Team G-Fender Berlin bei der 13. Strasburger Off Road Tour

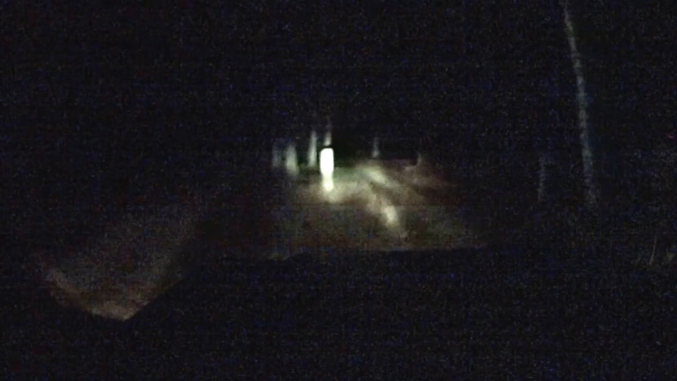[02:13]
Schild. Da steht Torgeloer Landstraße. Das ist ein schöner Tunnel hier, finde